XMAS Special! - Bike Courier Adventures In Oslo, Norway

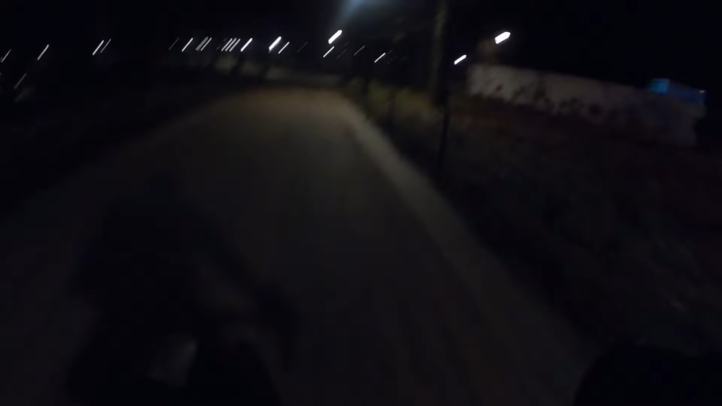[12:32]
um hopefully i'll be able to redistribute this indian food it is a beautiful night
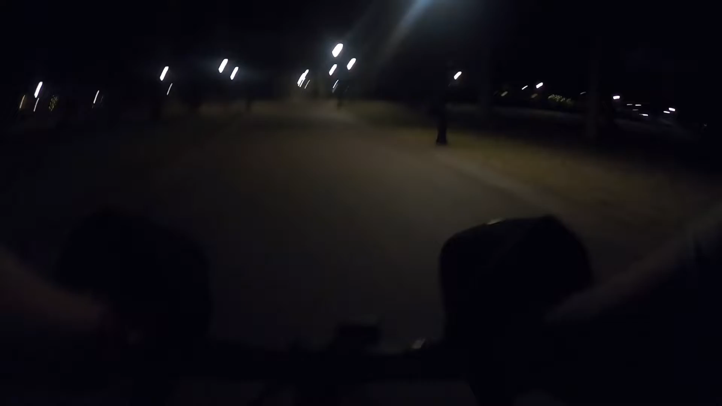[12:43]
so it's cruising past the castle right now it is a clear sky i haven't seen that in ages you can actually see the stars and the moon it's
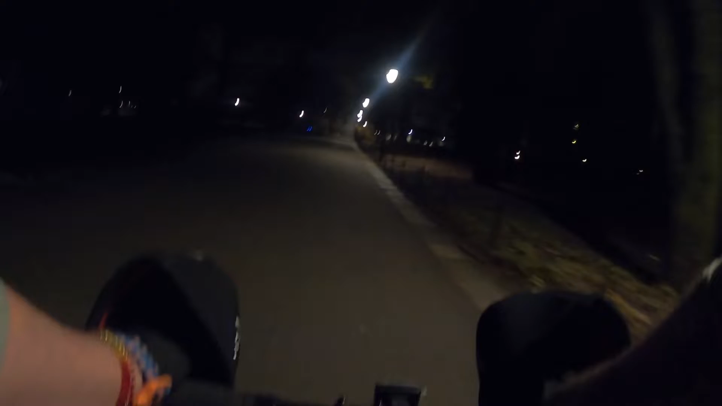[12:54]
beautiful beautiful the air is crisp and fresh it's heaven
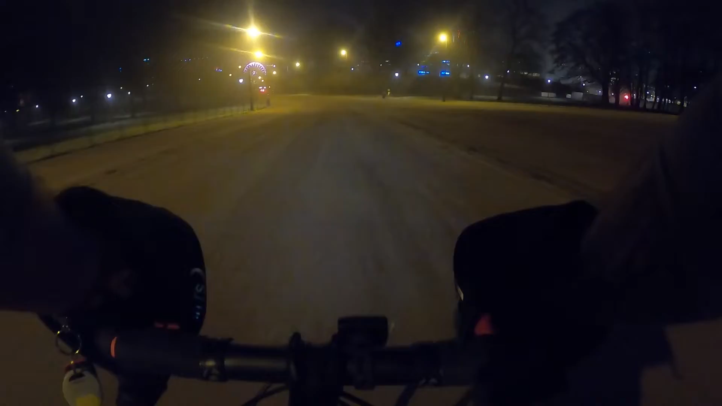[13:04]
oh what a nice night a
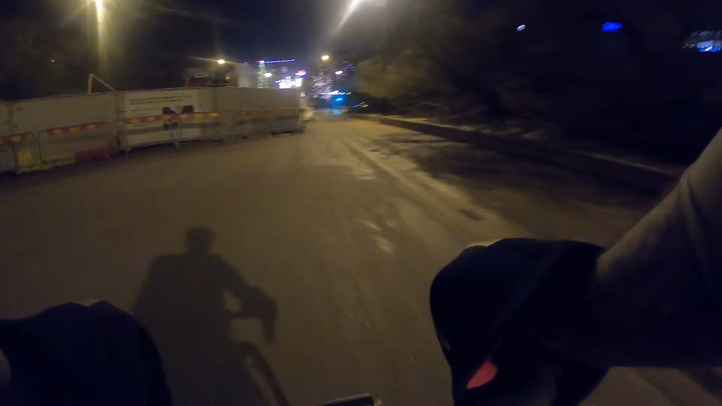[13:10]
bit of frost on the ground and these gutters turn into a water slide